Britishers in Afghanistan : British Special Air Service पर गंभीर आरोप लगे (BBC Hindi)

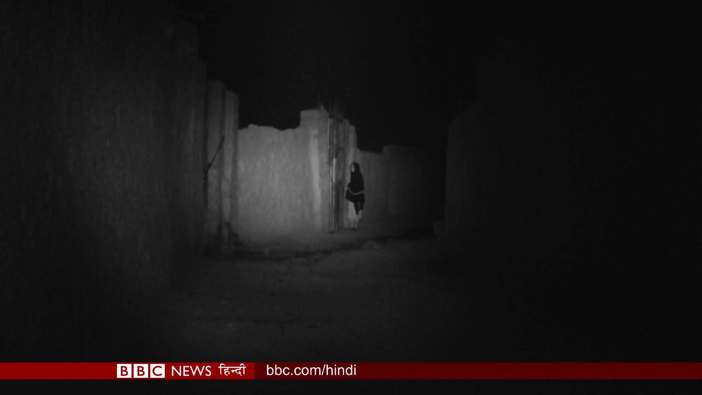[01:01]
ایس اے ایس یہاں ہیلمند کے ایک گاؤں پہنچا امارت اور دیوار میں راستہ بنا کر
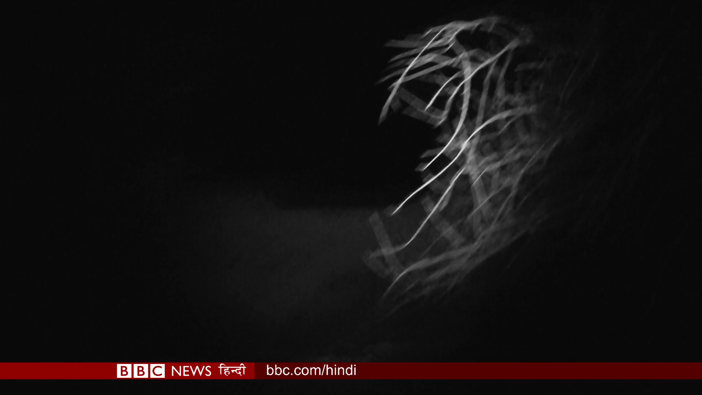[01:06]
یہاں لوگوں کا کہنا ہے کہ گھر سے سبھی لوگوں کو